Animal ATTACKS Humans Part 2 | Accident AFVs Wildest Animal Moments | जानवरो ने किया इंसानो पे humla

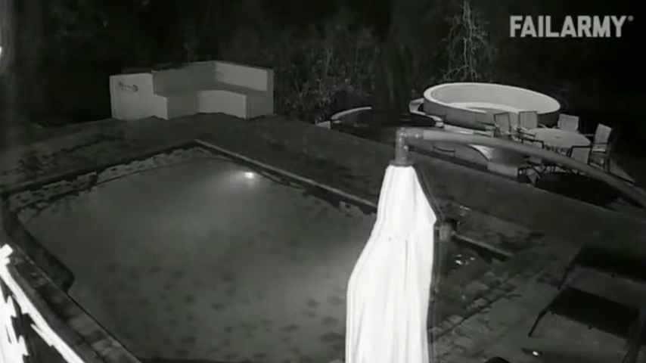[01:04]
گیا ہے اس ویڈیو میں ہم دیکھ سکتے ہیں کہ دو دوست آپس میں سوئنگ کر رہے تھے اور پھر اس کے بعد چل گرنے لگے تب ہی ہم دیکھتے ہیں کہ ایک عجیب سا کریچر ٹائپ کا کوئی جانور ان کے اوپر حملہ کر دیتا ہے جس میں کہ وہ لڑگی کو جڑتا ہے اور لڑگی کو ایک بار پکڑ لیتا ہے تب ہی وزت سے پیچھا چھوڑا کے
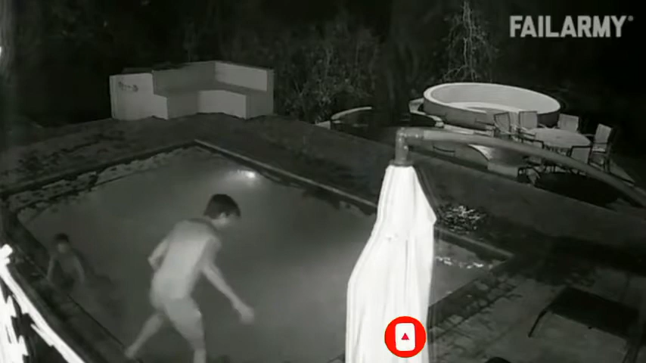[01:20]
بھاگتی ہے لیکن وہ اس کا پیچھا نہیں جڑتا اور پھر دوسرا لڑکا آتا ہے اور اس کو بچانے کی کوسس کرتا ہے دوستویں اگر آپ لوگوں کو پتا ہے کہ یہ کون ہے اس کا نام کیا ہے جانور کا تو آپ لوگ جرور کامیٹ سکس میں بتائیے گا کیونکہ میرے